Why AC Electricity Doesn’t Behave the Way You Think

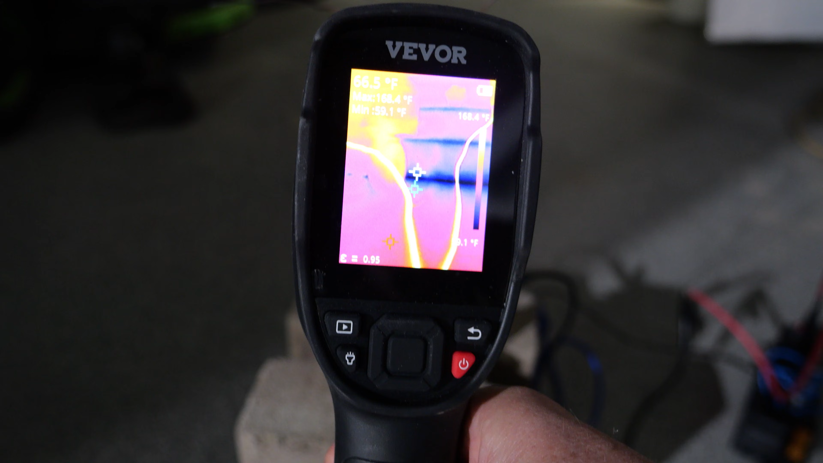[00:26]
One of the electrodes heats up more than the other.